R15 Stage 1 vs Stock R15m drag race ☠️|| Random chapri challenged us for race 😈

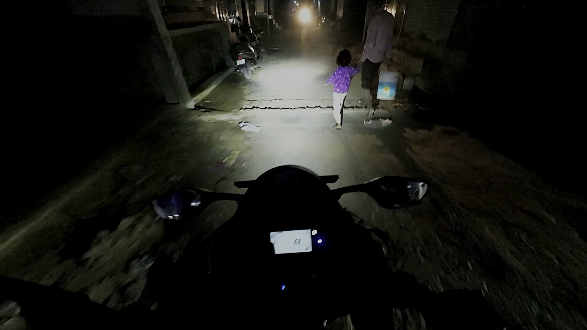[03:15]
तो अभी गाने बजा लेते हैं और चलते हैं मज़े से ना. चलो यार मुझे ऐसे ही जाम क्यों दिख रहा है बहुत सारा भाई, जाम है.
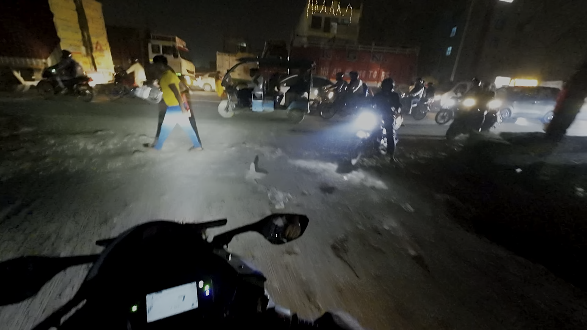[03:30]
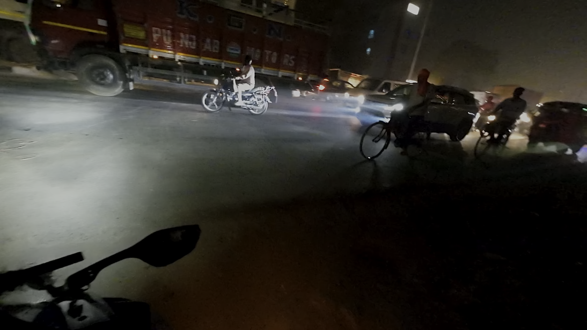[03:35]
हम जाएंगे दूसरे रास्ते सर, हम इस पर नहीं घुसेंगे. सो हमारा जो जाम प्रूफ रास्ता है वहाँ से जाएंगे इस बार,
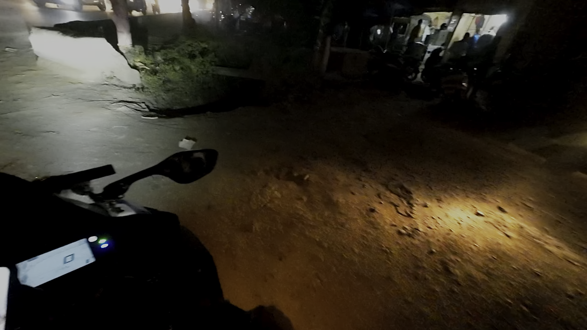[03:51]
क्योंकि इस पर तो नहीं फंसने वाले हैं भाई हम लोग बिल्कुल भी. पूछ रहा है भैया यूट्यूबर हो